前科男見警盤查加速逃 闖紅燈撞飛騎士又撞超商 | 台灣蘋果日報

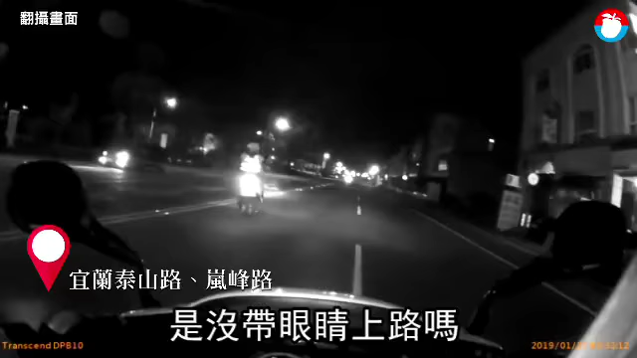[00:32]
今天凌晨，开宾士车停在路中，警察上前关心时，他突然加速逃逸。